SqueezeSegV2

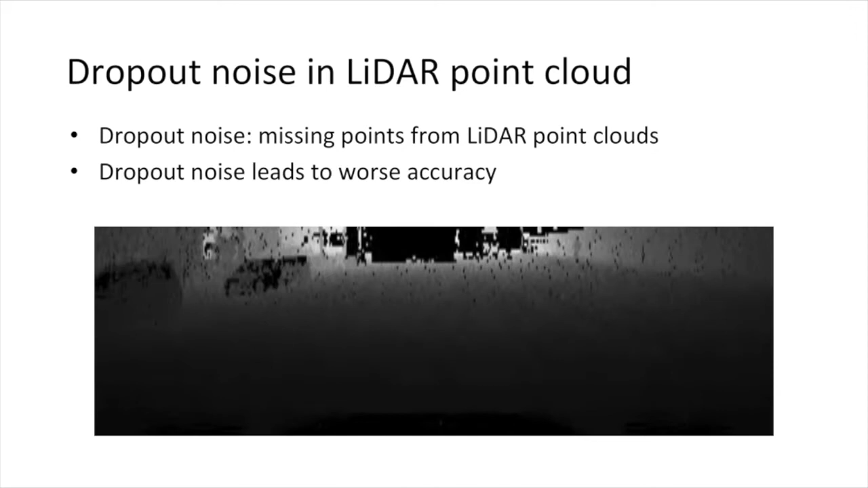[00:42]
LIDL point cloud contains a lot of dropout noise, or missing points. Dropout noise can lead to worse accuracy of the model. To solve this, we propose a context aggregation module.